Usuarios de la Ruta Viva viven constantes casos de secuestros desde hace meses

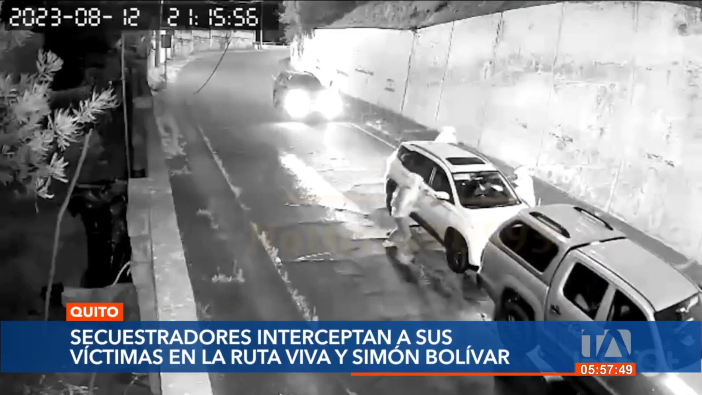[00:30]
Varios hombres se bajaron de sus vehículos y la interceptaron. Favorablemente, luego fue liberada.
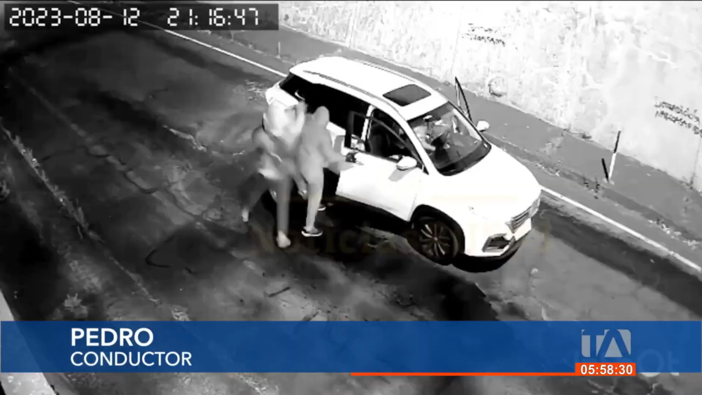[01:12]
Los secuestradores bajan a sus víctimas de los autos, se roban los automotores y los obligan a realizar transferencias bancarias.